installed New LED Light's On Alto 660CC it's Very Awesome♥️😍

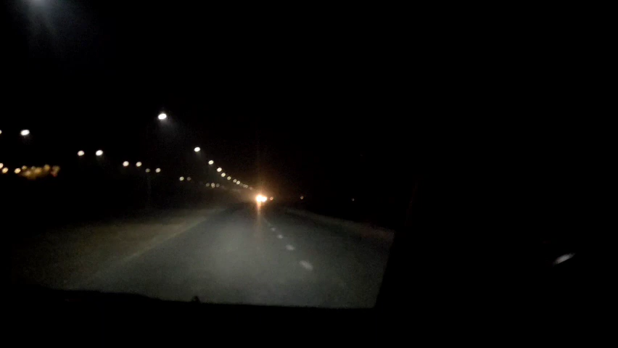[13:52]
क्या बात है भाई। एक बार बाहर से येलो लाइट्स में अंदर बैठे हुए मुझे बाहर जो है ना कुछ खास नजर नहीं आता था,
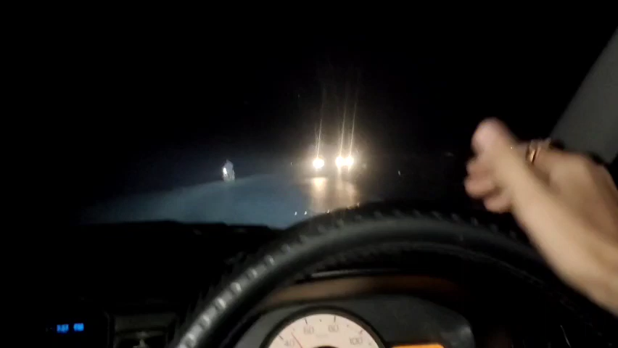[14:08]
अब जब ये लगाई है तो यकीन करें ये टेंटेड के साथ भी इतनी क्लियर जो है ना रोड नजर आ रहा है।
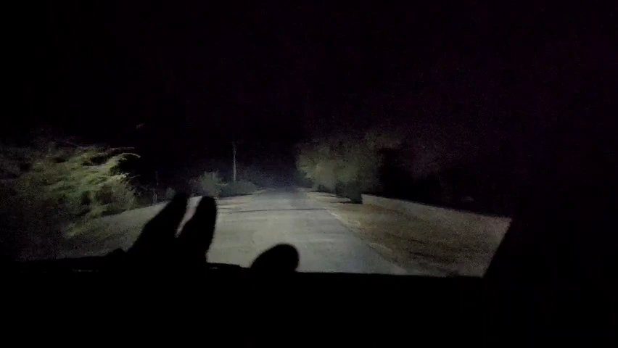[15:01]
और जो मैंने कहा था कि इसको सेटिंग वगैरह की जरूरत है, पर नहीं, अब बिल्कुल जो है ना ये परफेक्ट है। और अंदर से अब भी ग्लास टेंट है तो इस वजह से जो है ना थोड़ा सा आप लोगों को सही नजर नहीं आ रहा होगा,